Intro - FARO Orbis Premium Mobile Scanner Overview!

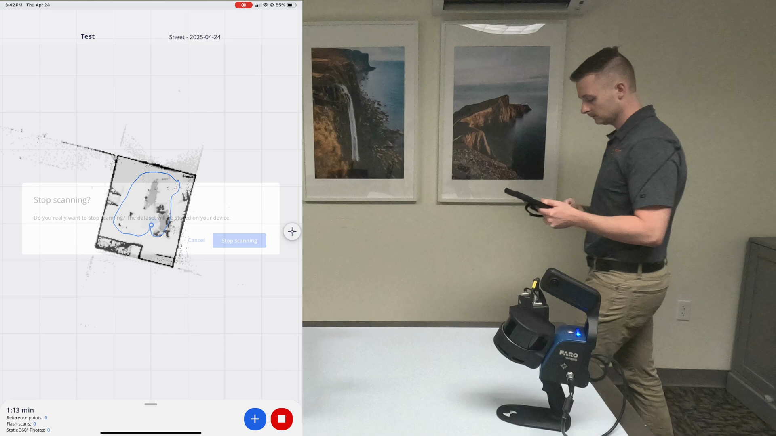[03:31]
And all righty, just finished hitting the stop scanning button. And what we can see here is the point cloud that it created.